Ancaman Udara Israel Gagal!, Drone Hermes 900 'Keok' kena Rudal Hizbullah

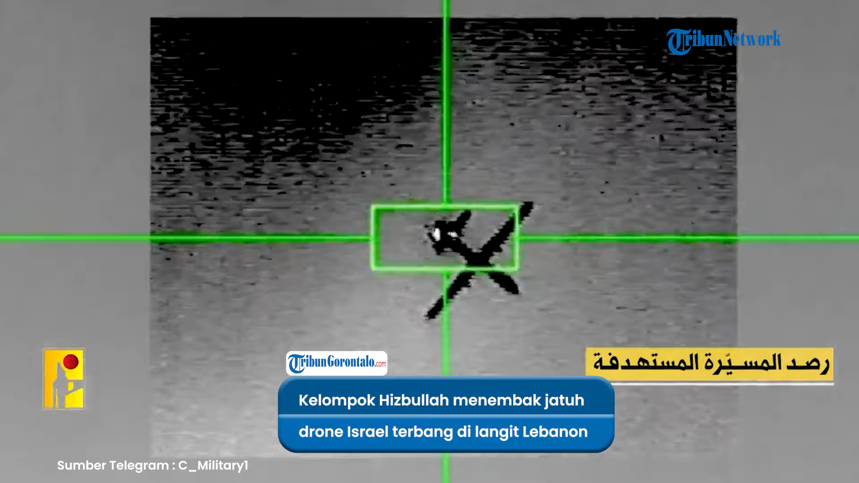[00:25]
Militer Israel mengonfirmasi, sebuah drone ditembak jatuh di Lebanon oleh rudal permukaan ke udara.
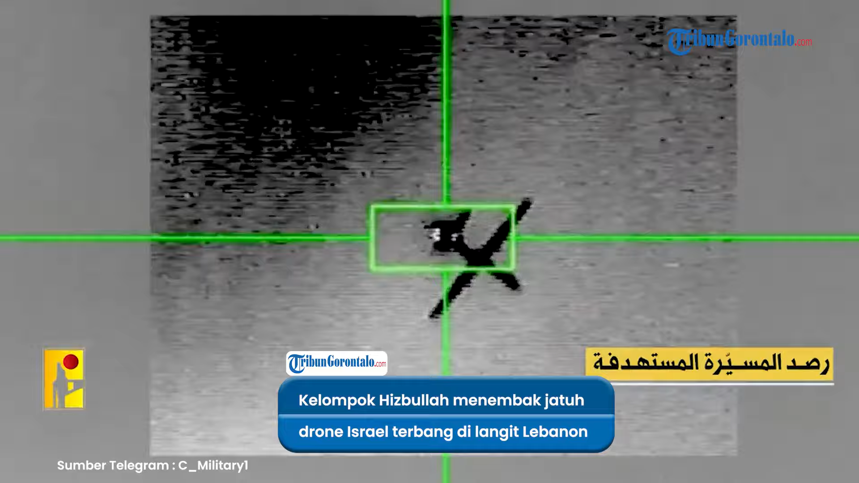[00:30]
Hezbollah juga meningkatkan penggunaan drone untuk menyerang posisi militer Israel dalam beberapa bulan terakhir.